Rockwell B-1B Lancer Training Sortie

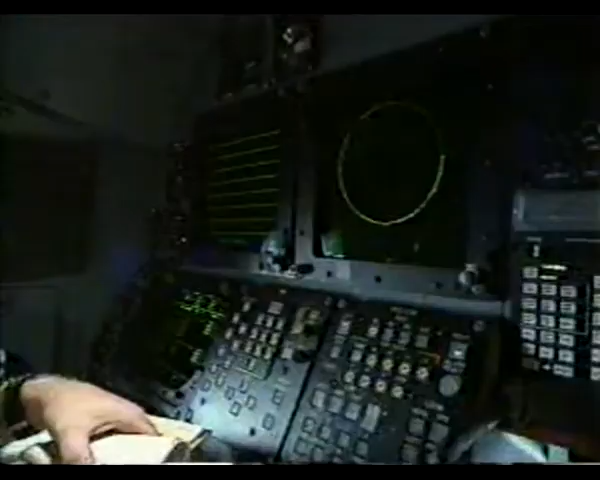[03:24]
This is the warning that an enemy aircraft has been spotted 25 miles away on the defensive system officer's screen.
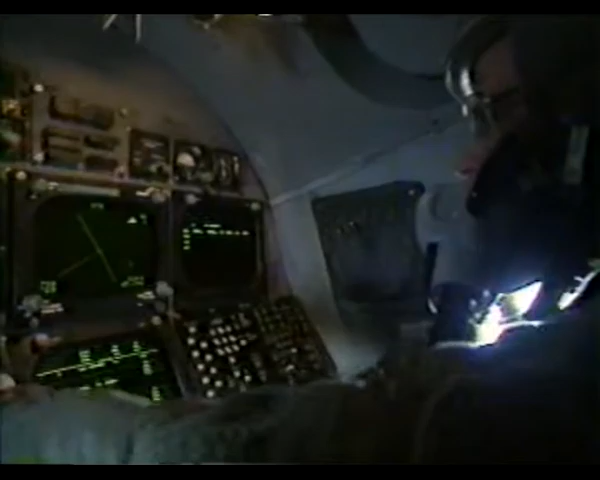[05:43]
Here, the offensive radar takes over.